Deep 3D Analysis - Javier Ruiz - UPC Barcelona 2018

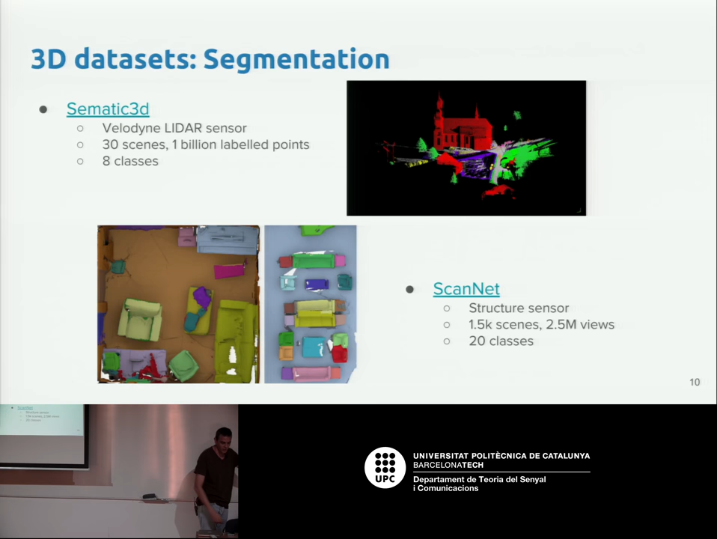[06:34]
so you can somehow train a system to do segmentation so in another domain which is autonomous driving you have a city scapes know that there are five
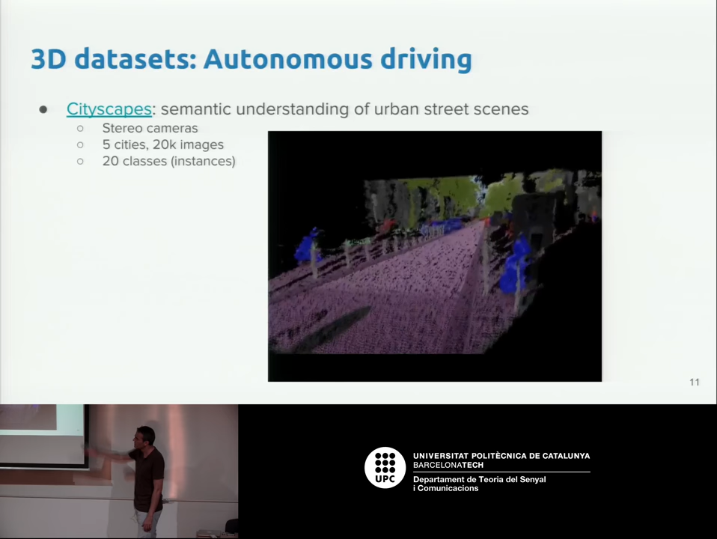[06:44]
cities 20,000 images and also you have the depth information so you can
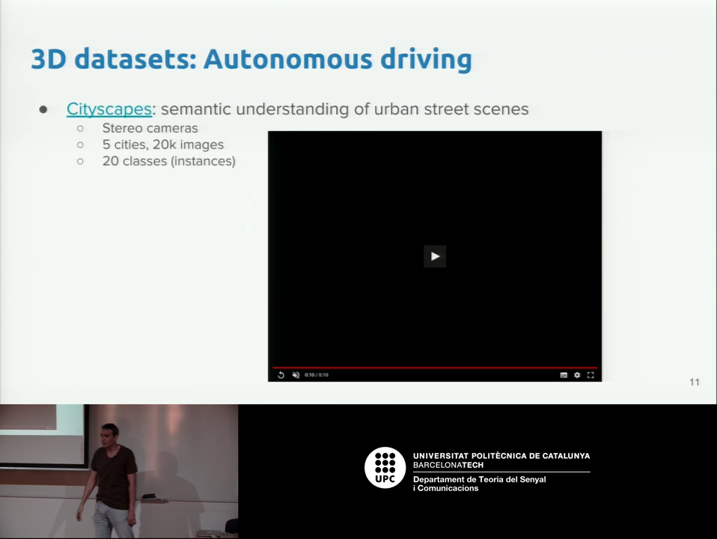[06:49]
create this point clouds and you have the
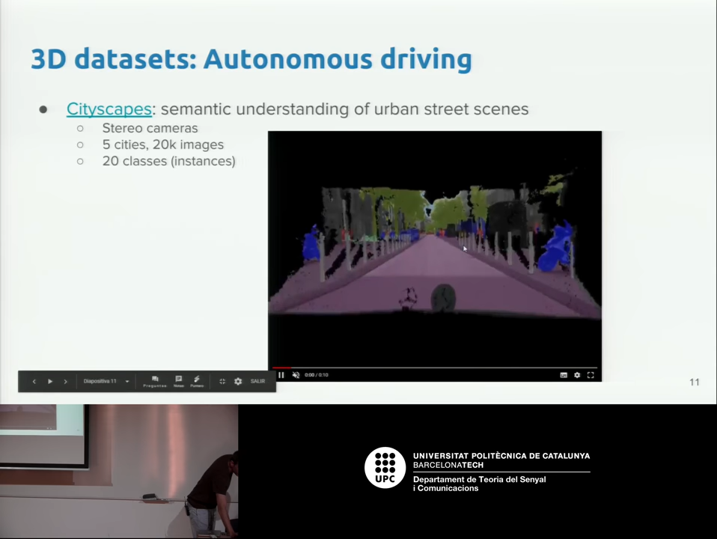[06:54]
3d information of this and then moving on you have data a complete data another they call it for a scene understanding and again it's data this goes indoor that have the segmentation information the room layout
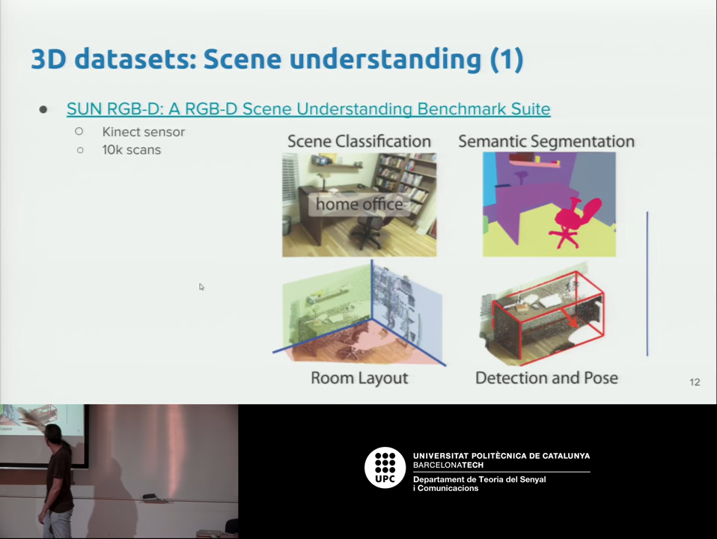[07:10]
the pose so a lot of labels that you can work with from different application and I selected this one because I think it's the more complete is the Stanford data set it's composed of six areas which over six thousand square meters and and this is all 3d yeah and then you have all these segmented and you have the normals the depth and the semantic information so again a lot of data set so people
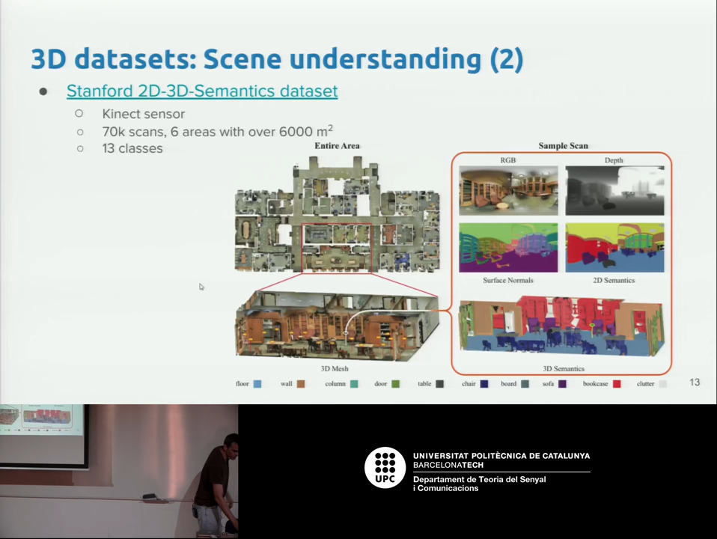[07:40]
could start working with it and then okay what are the challenges to work with 3d data no it is okay can I just use the standard architectures Alex net resnet and plug it 3d data directly and see what happens unfortunately you can't no because there are several difference between point clouds and images the first difference is that the neighborhood is not defined so it's difficult you have an image it's easy you know what is the neighborhood of this pixel
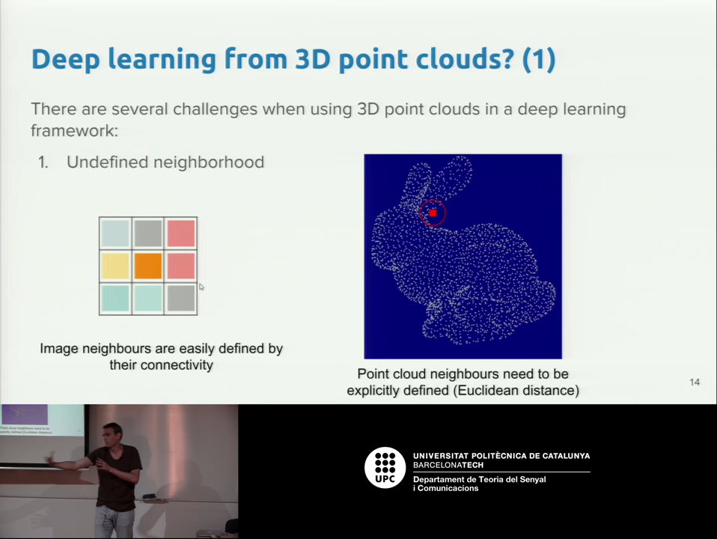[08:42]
an euclidean distance okay these are neighbors but maybe I select one point on the other part of the rabbit and maybe this is close to it I mean it's not part of the neighborhood what I'm trying to say that the neighborhood is difficult to define knowing 3d point clouds that's that's okay the other one is the lattice no it's similar to this but there is that when you define
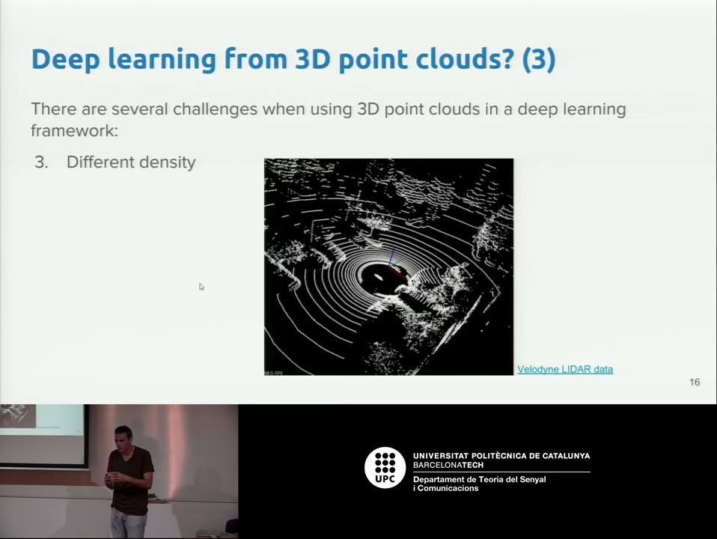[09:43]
number of points that you get to surfaces we are farther away from the sensor no so the density of point is different and if you can see you use the same kernel to filter points which are closer will have more points that points which are farther away so that is also a challenge okay so how can we solve this there at least I have selected four different techniques to solve these problems okay I will talk about this until the end of my talk I will talk about this for but the first one it's okay I can somehow do not use the 3d point cloud project no or use the the raw information of the point cloud use the image and the depth which is a similar representation of a point
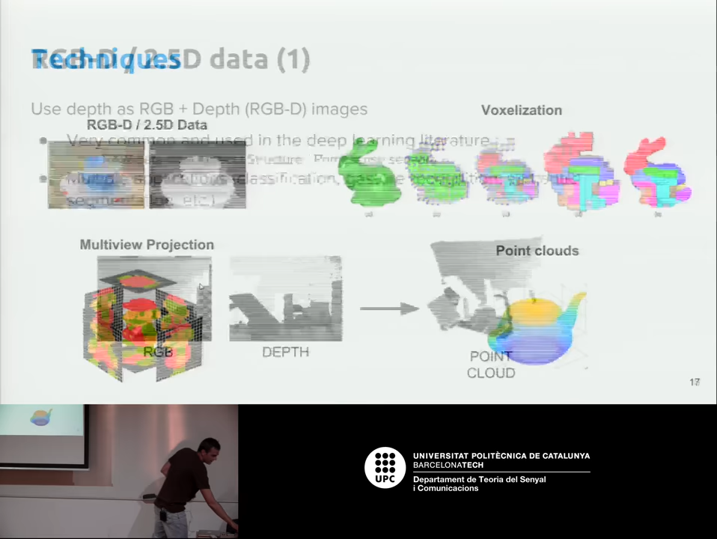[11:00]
project is that from a 3d point cloud I project into different images and I treat the images and then you can somehow try to use the point class directly I will talk a little bit about them each one of them okay so the first one is to have data the days to use it's a very common technique and it's because most of the 3d sensors this is the raw data that they give you know instead of giving you the 3d point cloud directly what they give you is the image and a depth map and a depth map is just an information of the depth the distance from the that pixel to the sensor okay and this with